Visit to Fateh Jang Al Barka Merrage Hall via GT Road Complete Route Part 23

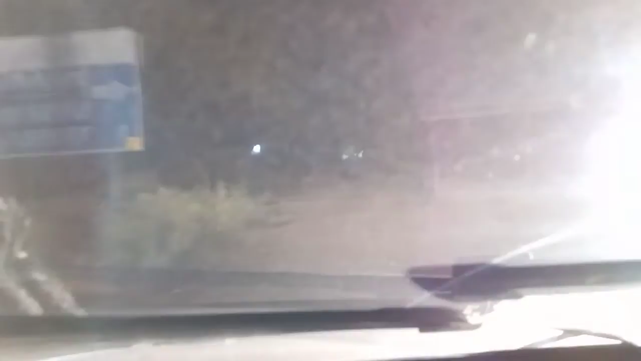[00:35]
ये थोड़ा सा क्या, ये मुमताज नहीं है अभी, ये तो इधर सोसाइटियाँ बहुत सारी है ना, अब ये एंट्री खुदादार सिटी से है ना,
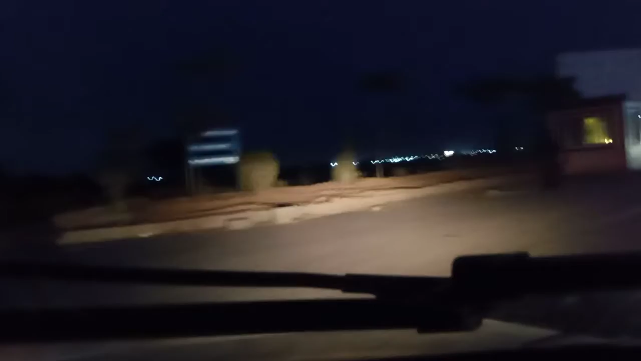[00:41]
अंदर फिर 5-6 सोसाइटियाँ बैठी हैं, तो इसको कहते हैं मुमताज के नाम से मशहूर है, पहली सबसे मुमताज ही थी।
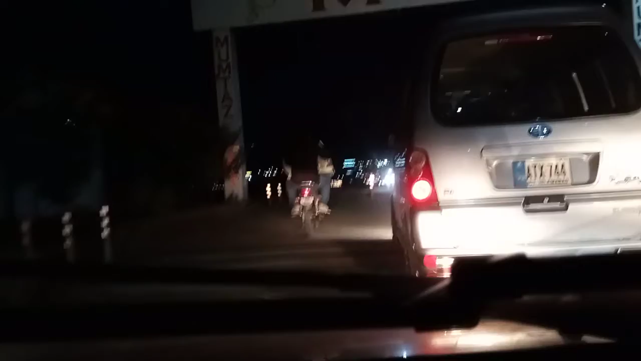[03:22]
ये इंटरेस्ट है मुमताज की, नहीं नहीं ये इंटरेस्ट है, उधर से वो पुल है ना, अब आपको ये सामने सीधा नज़र आ रहा है, लगेगा एक ही सोसाइटी है, पुल किस तरफ टॉप सिटी है, किस तरफ मुमताज है, दरमियान में एयरपोर्ट वाला रोड है पुल,
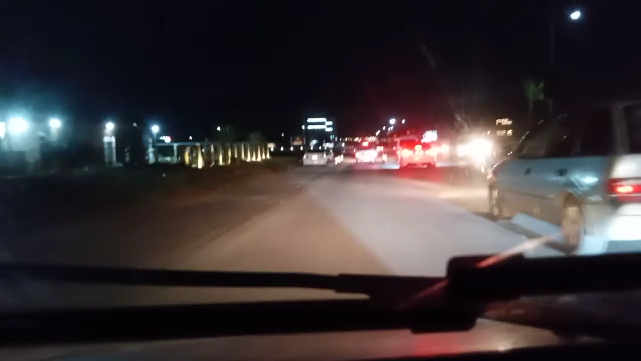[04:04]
इधर से आगे 2-3 किलोमीटर ही एयरपोर्ट रह जाते हैं। अच्छा,